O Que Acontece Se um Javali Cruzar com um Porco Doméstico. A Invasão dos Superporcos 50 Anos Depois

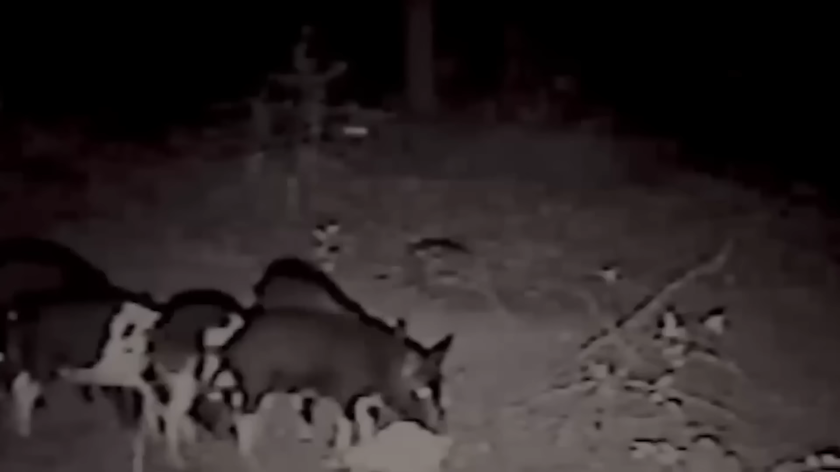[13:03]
E antes que você pense que isso é uma grande bobagem, vou logo dizendo que dá certo. De uma só vez,
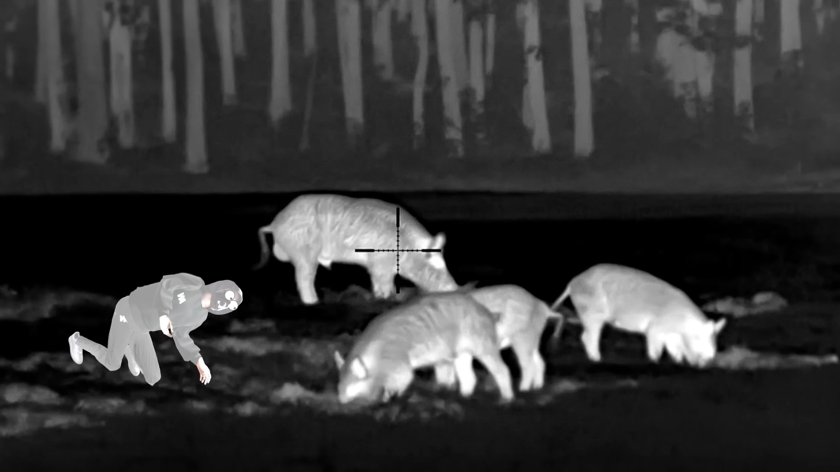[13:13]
os militares podem eliminar os porcos selvagens do território de toda uma fazenda e alcançar sucessos com os quais outros caçadores só podem sonhar.
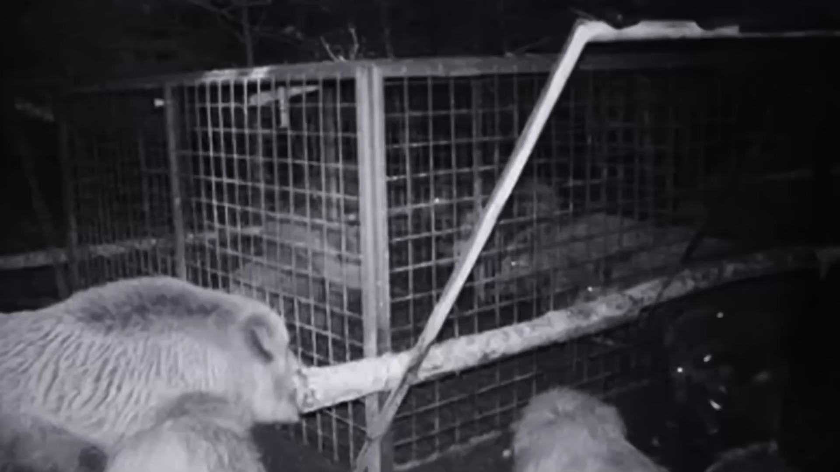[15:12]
Sim, eles se sentem pressionados, ficam desconfiados, se escondem melhor, mas isso não é tudo. Por exemplo, sabe-se que os porcos selvagens são capazes de ajudar uns aos outros. Há até imagens de uma fêmea adulta ajudando dois porcos jovens a escapar de uma armadilha, removendo os troncos que estavam bloqueando a porta.